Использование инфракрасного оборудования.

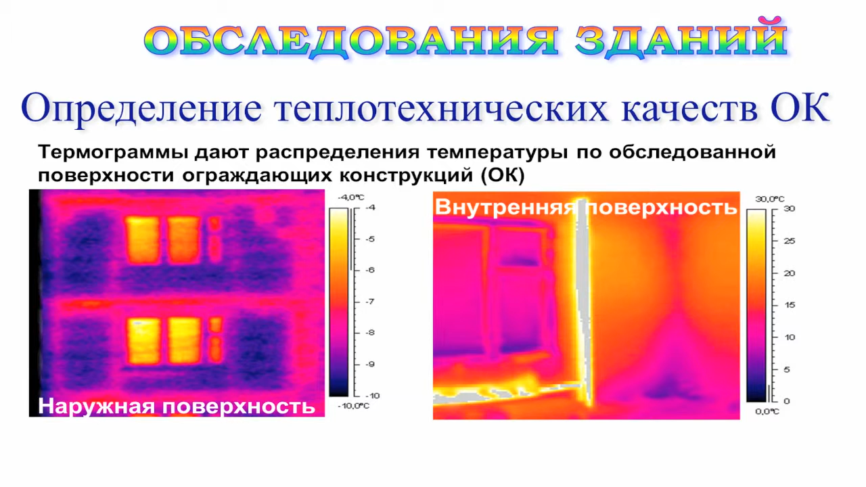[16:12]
Термограммы дают распределение температуры по всей поверхности обследуемой ограждающих конструкций. Мы исследуем поверхность как наружных, так и внутренних стен. И совместно с результатами измерений позволяем получить сопротивление теплопередачи, термическое приведенное сопротивление теплопередачи. На данном слайде показаны
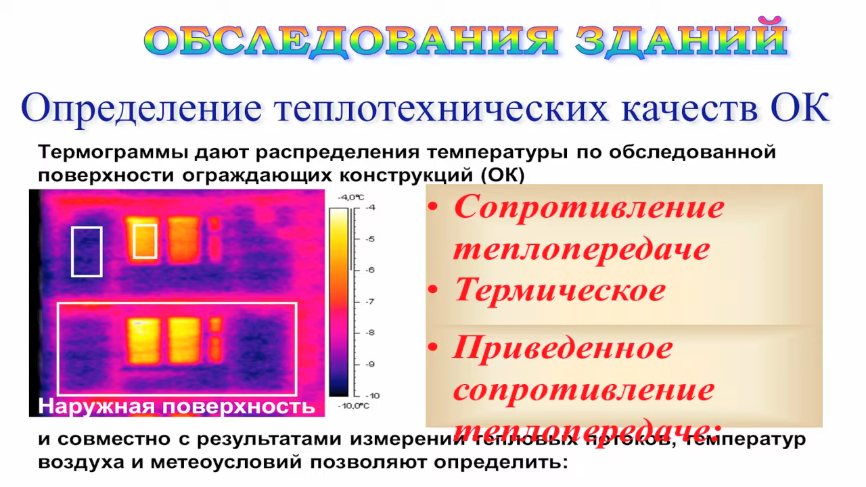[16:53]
On screen: scale top -4.0°C, scale bottom -10.0°C
синим цветом холодные участки наружной поверхности стены, а греющиеся, то есть отдающие тепло участки, показаны в красном, оранжевом и светлом диапазоне. На основе термограмм выполняют моделирование теплопередачи через термически неоднородные зоны. Этими зонами являются стыковые соединения конструкций и конструкции, которые выполнены из разного материала.
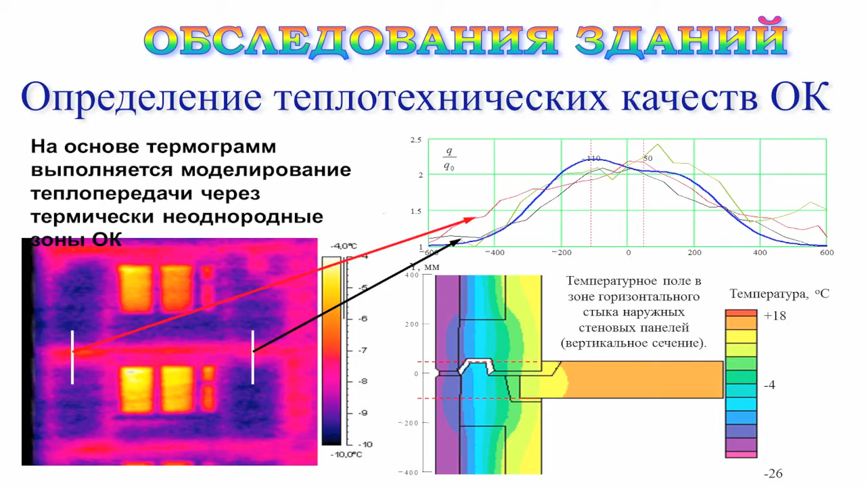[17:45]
On screen: scale top -4.0°C, scale bottom -10.0°C
температура наружного воздуха, до +18 внутри помещения для здания с обычным отопительным периодом. Возможно определение теплотехнических качеств ограждающих конструкций.
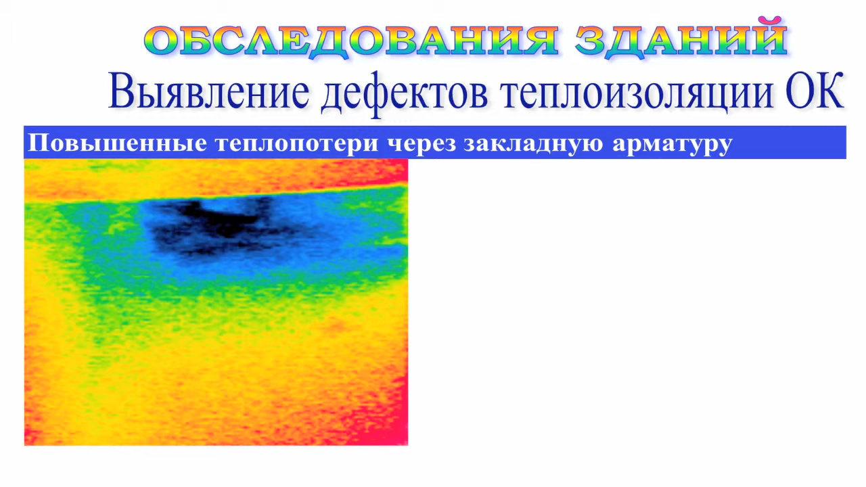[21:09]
Часто бывают повышенные теплопотери через закладную арматуру. При помощи данных тепловизионных
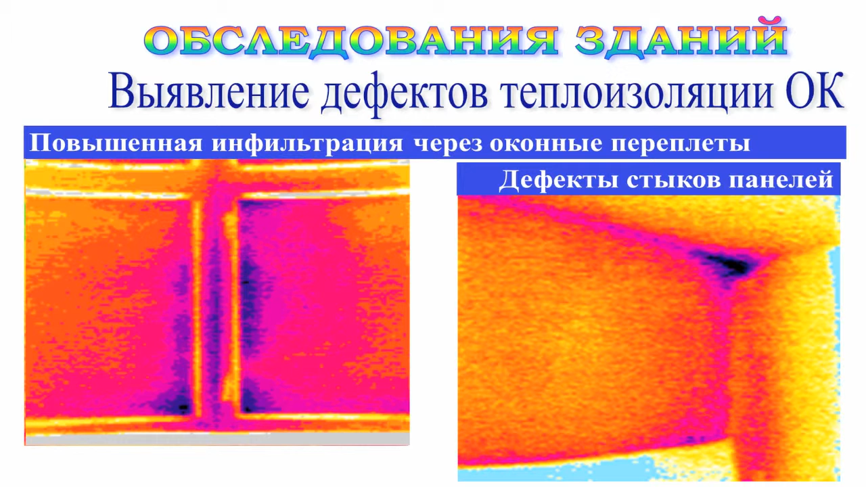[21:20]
исследований очевидны потери тепла в углах здания и через закладную арматуру. Здесь показаны дефекты панелей и швов здания. Наибольшие теплопотери очевидны в местах вертикальных стыков, в местах нахождения отопительных приборов.
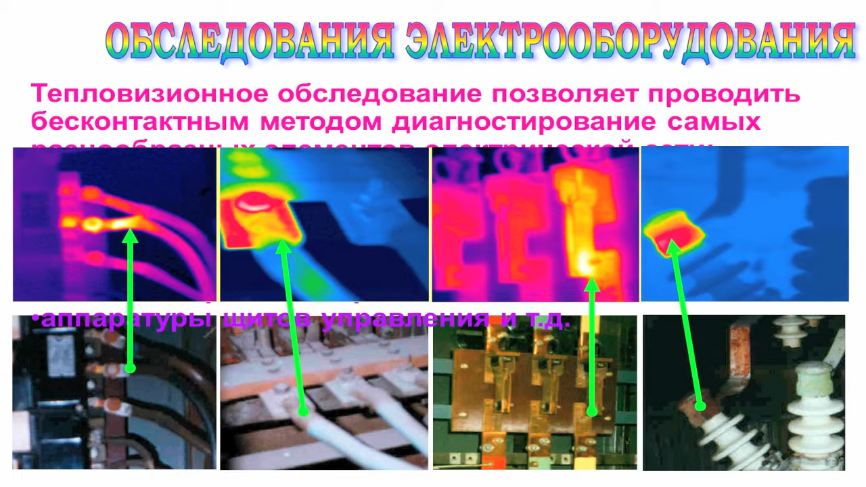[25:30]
греющиеся детали электрооборудования, которые требуют либо дополнительной изоляции, либо ремонта, либо замены. Здесь приведены распределение температур и соответствующее ему распределение напряжений. Красным цветом выделены элементы, на которых напряжение превышает допустимый предел.
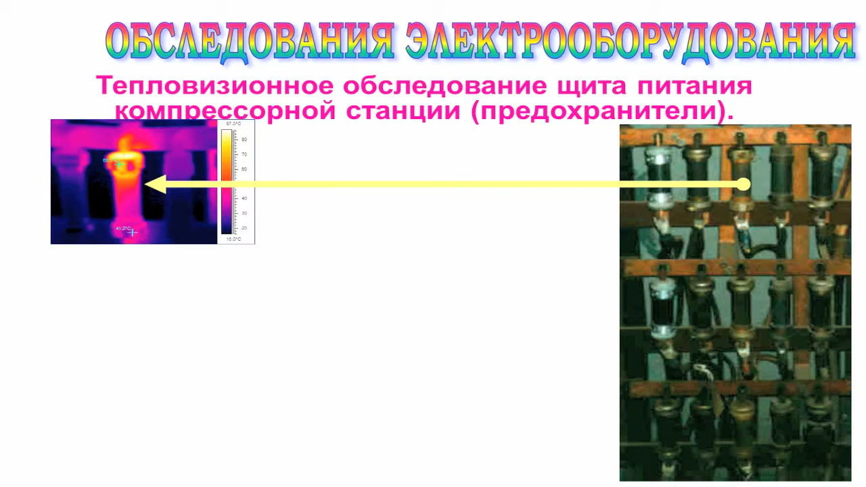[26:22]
Компрессорные подстанции, щиты питания возможно обследовать для выявления дефектов изоляции или неисправности оборудования. Здесь дано заключение принять срочные меры по устранению неисправностей при ближайшем выводе электрооборудования из эксплуатации.
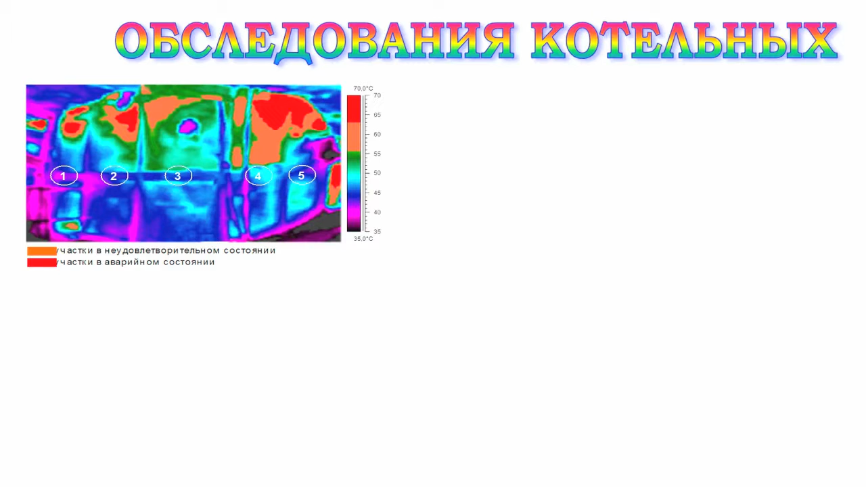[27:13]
On screen: scale top 70.0°C, scale bottom 35.0°C
Здесь указаны участки в неудовлетворительном состоянии и участки в аварийном состоянии, те, которые требуют срочного ремонта либо замены.
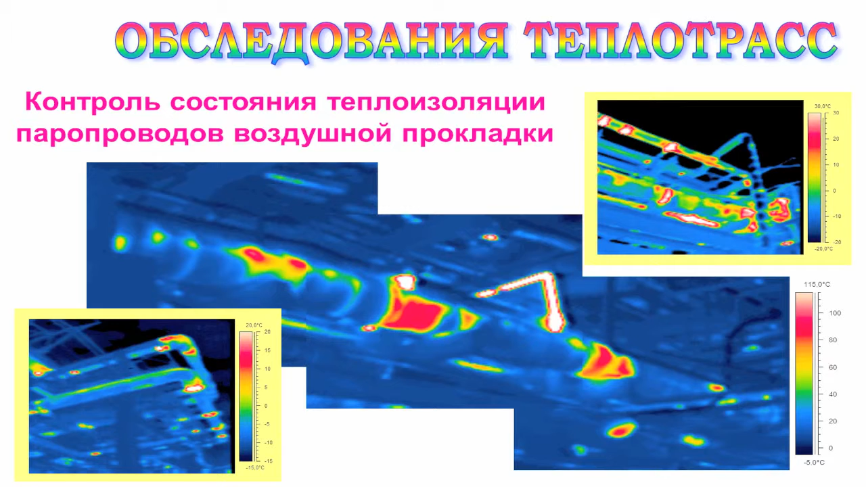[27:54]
недостаточна, либо изношена. Требует замены или ремонта.